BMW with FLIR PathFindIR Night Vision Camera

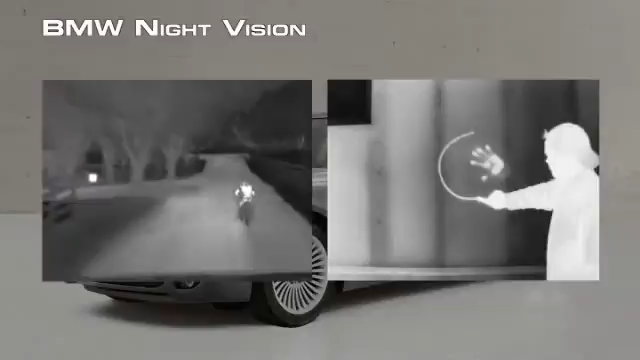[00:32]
Warm objects appear light, and cooler objects appear dark. Because the night vision camera sees heat, not light, it's not affected by the glare of oncoming headlights.